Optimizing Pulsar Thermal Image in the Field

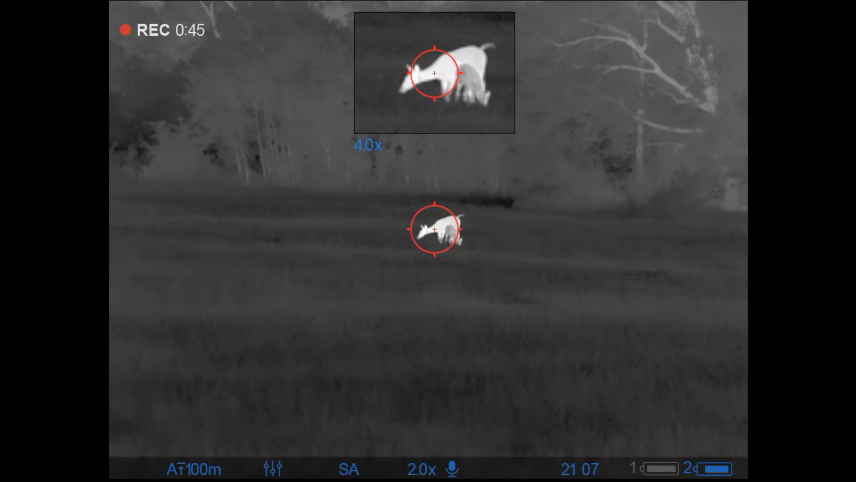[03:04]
that is head from tail and you can actually see some definition
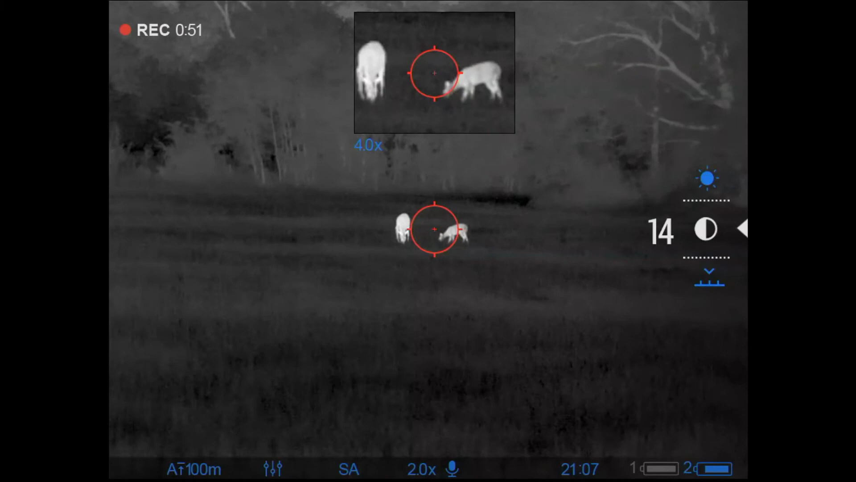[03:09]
of the neck as the doe is facing a little bit more just to finish off and there's
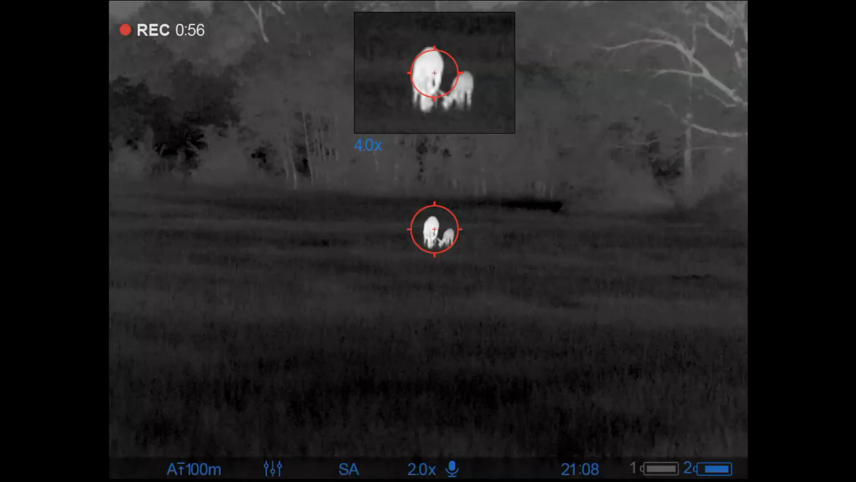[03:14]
the first example so here you are you know you want to use black hot it works the exact same way
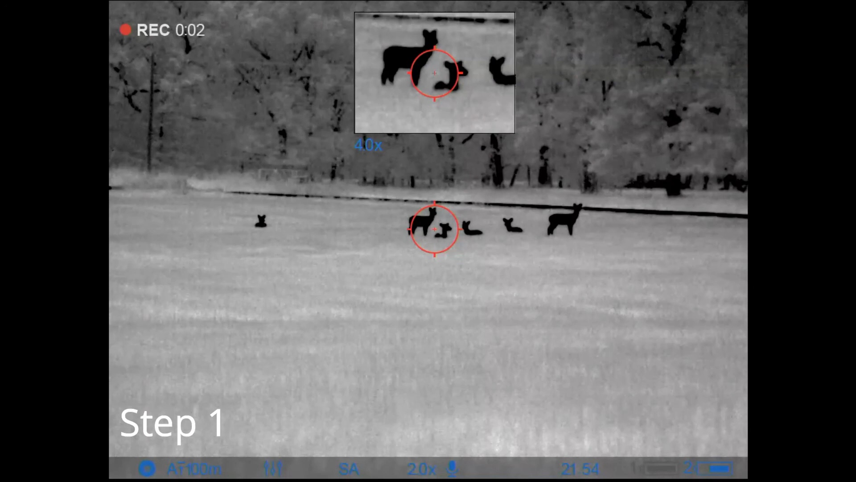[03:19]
there's the first step I've nuked the scope now I'm focusing
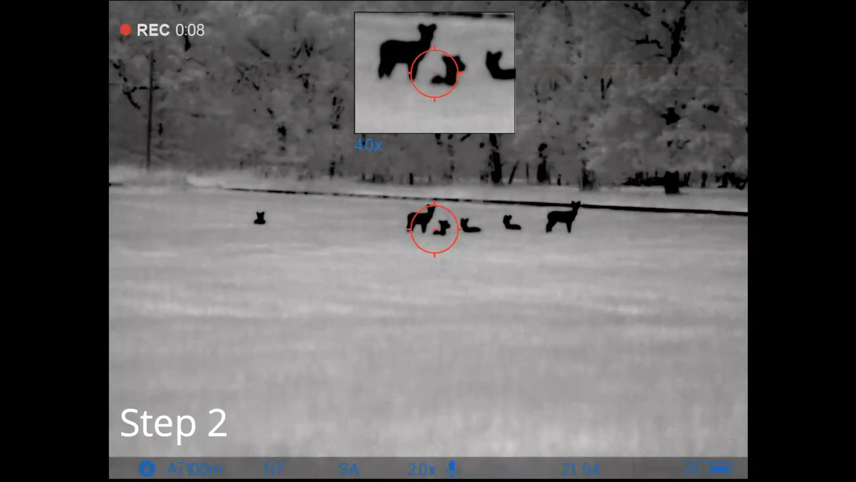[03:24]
once I'm focused here as best as I can tell then I'm going to go ahead and adjust the mode again
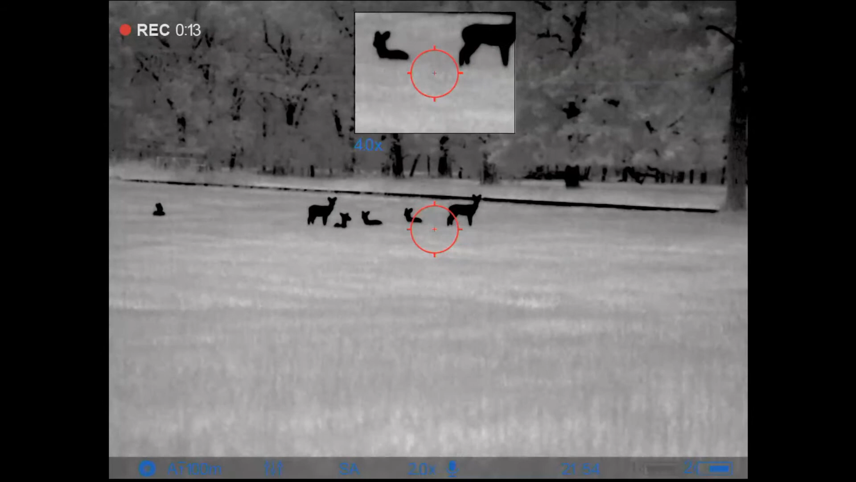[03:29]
and that seems to bring everything in the sharpest detail over here on black hot so now I'm going to adjust my
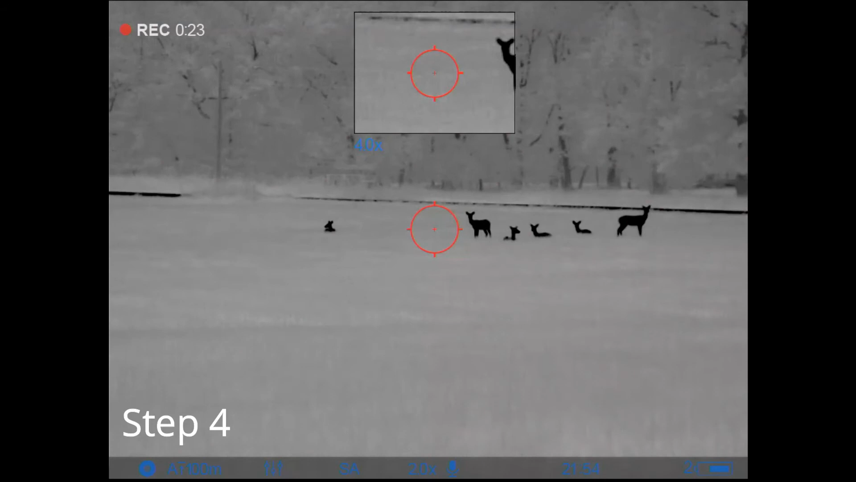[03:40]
brightness it's not quite as coarse of adjustments everything
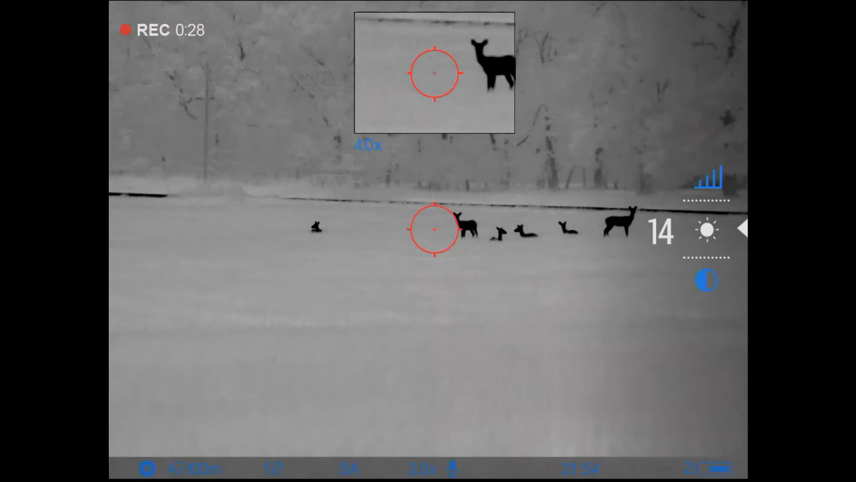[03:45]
seems to be a little bit more fine when you're on black hot so you may have to fiddle with it a little bit
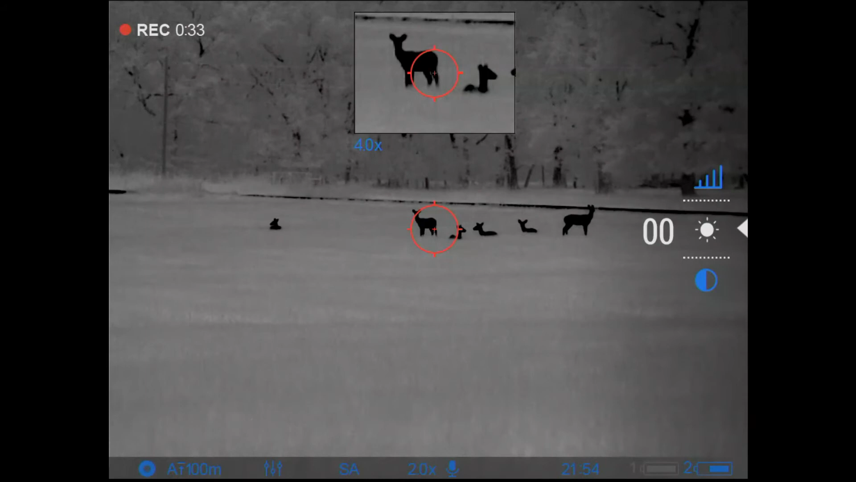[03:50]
more or less if you're experienced with doing this so I'm just going
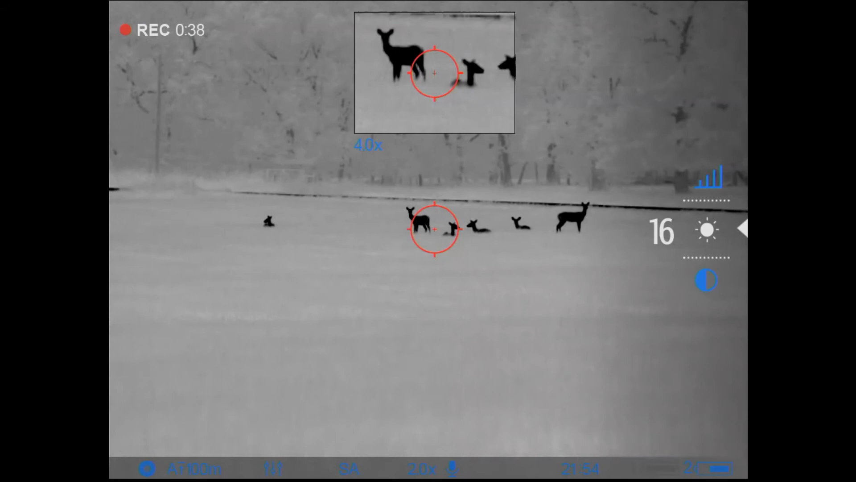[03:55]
back and forth to what I think is good for me I rarely use black hot once I'm good on
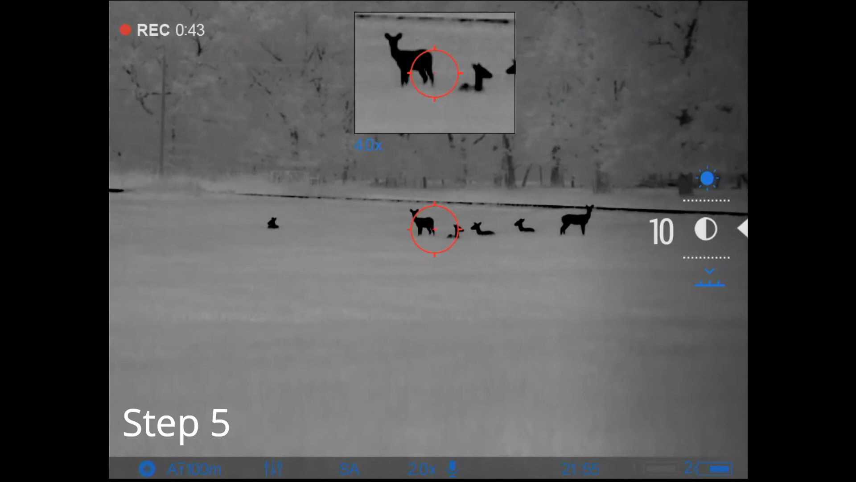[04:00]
my brightness now I'm going to adjust my contrast so I can see the animals as well as I can and I'm very content there definitely better than the way it was to begin with here's the
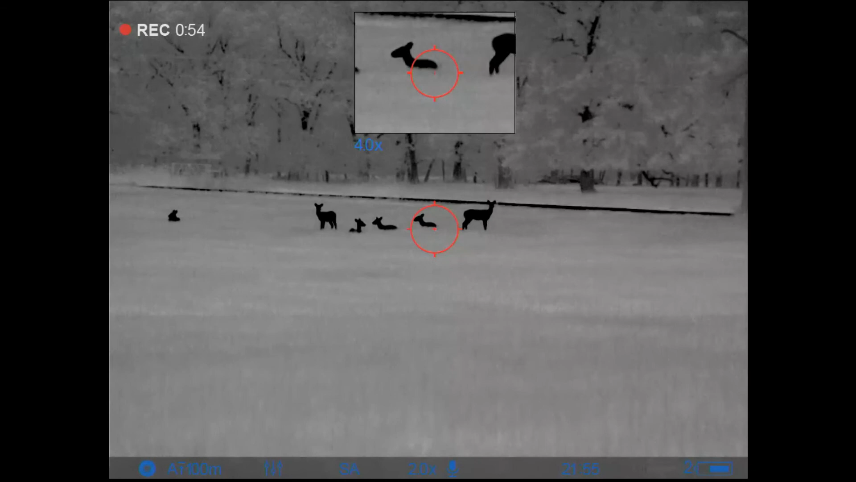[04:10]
same animals I'm just going back the white hot one last example I've already nuked and
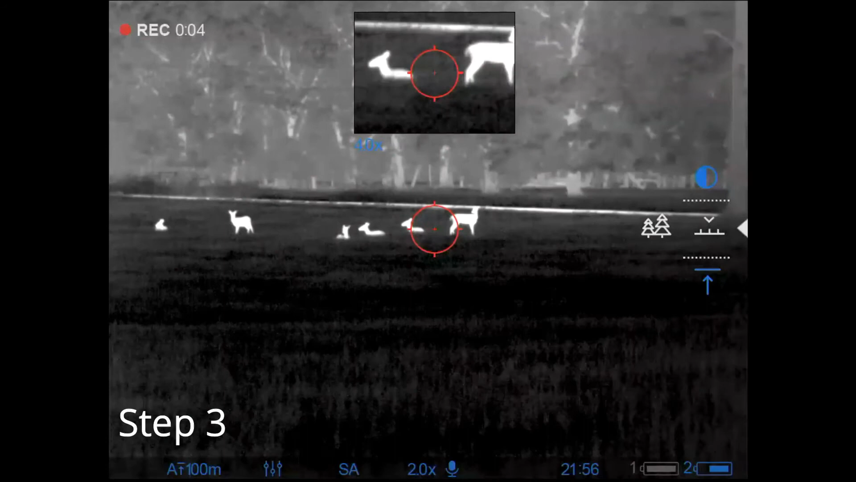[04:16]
I've already adjusted the focus so here I am adjusting the mode all of a sudden I can see the animals
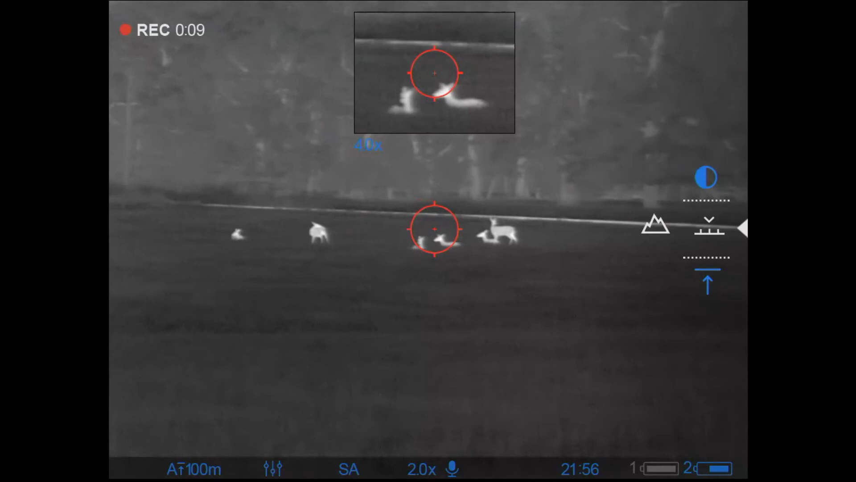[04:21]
in detail again and now I'm going to adjust my brightness and my contrast
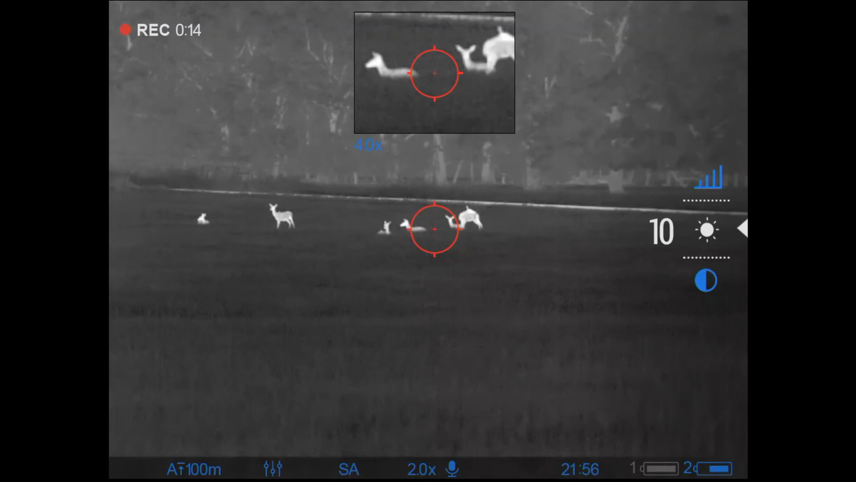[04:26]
in order to get the best image possible before I start my hunt and
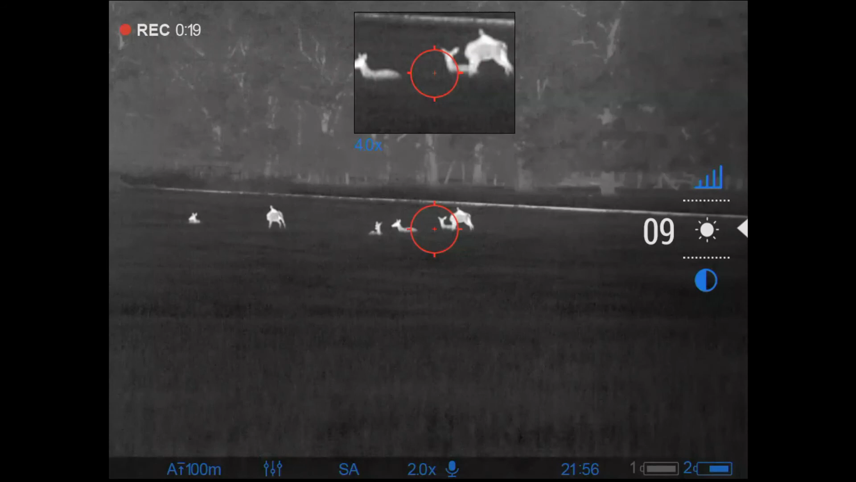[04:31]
looking for feral hogs so here's step five
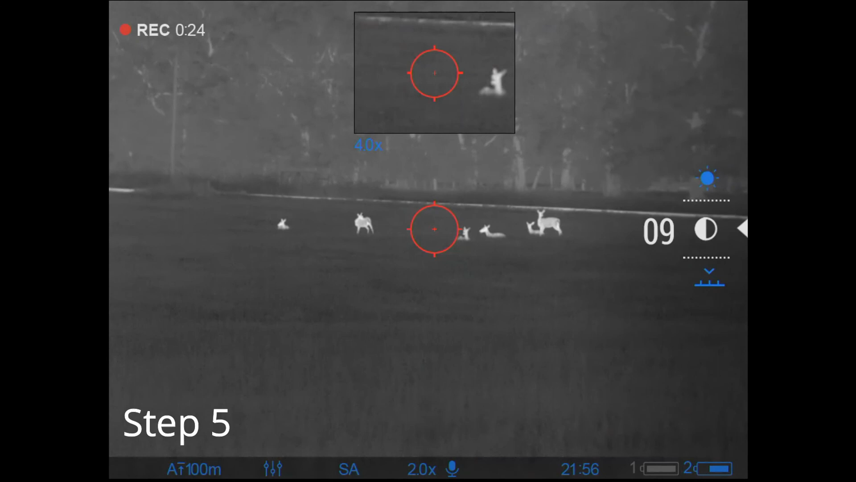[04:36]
at this point I'm pretty content on how everything is